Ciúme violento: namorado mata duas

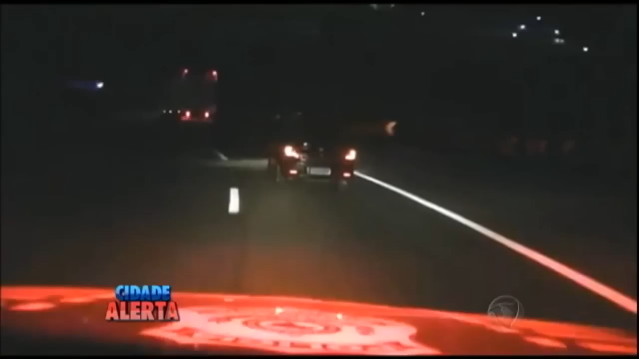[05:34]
A perseguição começou logo depois da polícia rodoviária receber a informação de roubo a um caminhão na rodovia Fernão Dias, na altura do município de Mairiporã, na Grande São Paulo. Os agentes perseguiram o veículo utilizado no assalto por 10 quilômetros,
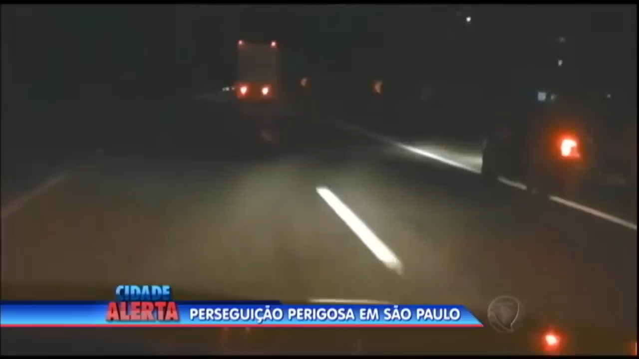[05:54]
até que conseguiram abordar o veículo e deter dois dos assaltantes.